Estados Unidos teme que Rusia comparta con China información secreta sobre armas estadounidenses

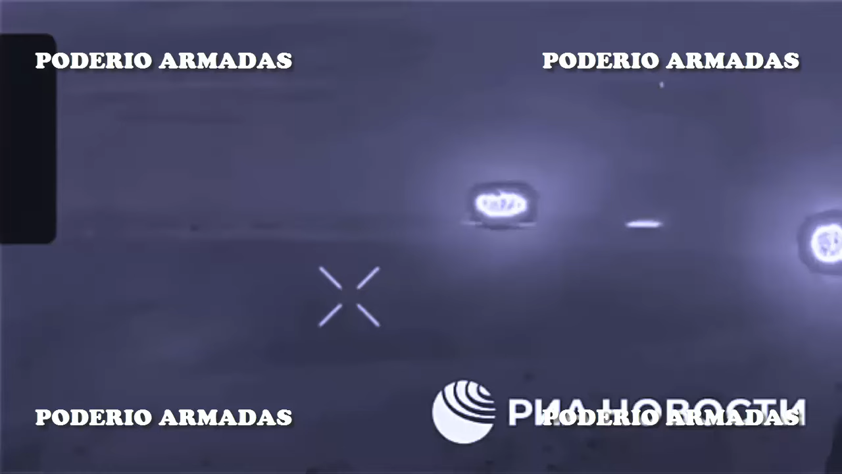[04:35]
En las imágenes, en particular, se puede ver como los sistemas pesados de lanzallamas 2-1 a Solnsepec están quemando posiciones de las fuerzas armadas de Ucania,
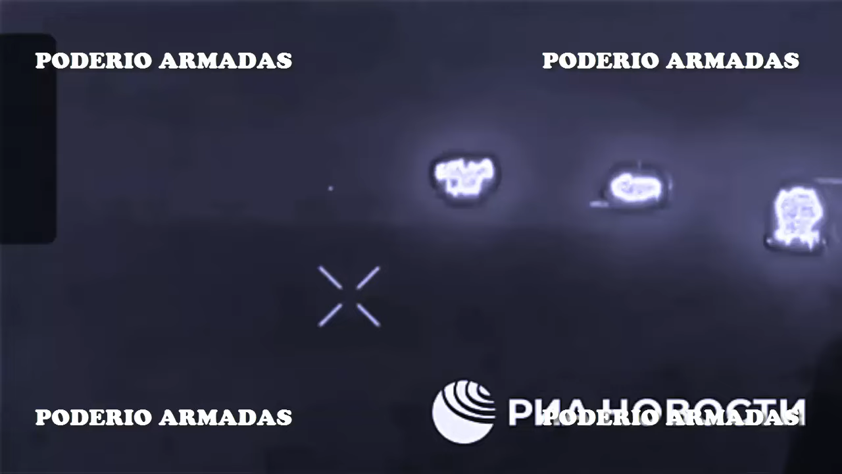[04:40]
apoyando la ofensiva de los destacamentos de asalto de las fuerzas
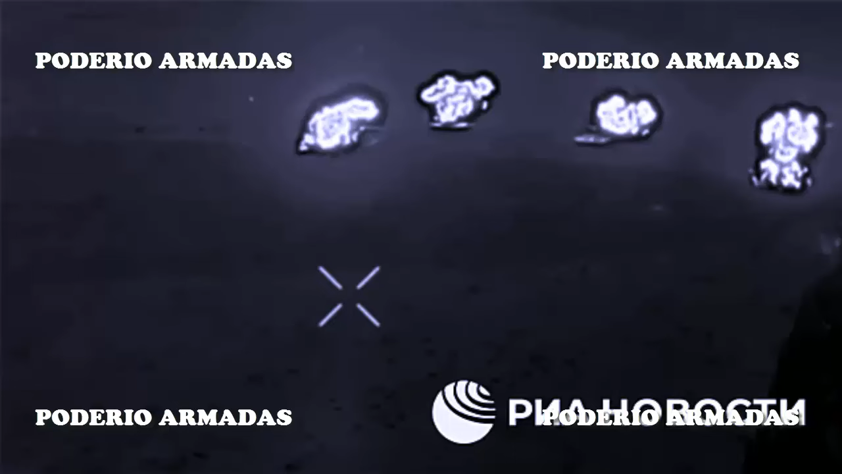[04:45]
aerotransportadas rusas en la sección Orekowski de la línea de contacto entre los asentamientos de Rabotino y Verbavoye. Por regla general, los sistemas pesados de lanzallamas 2-1 a Solnsepec trabajan en la oscuridad.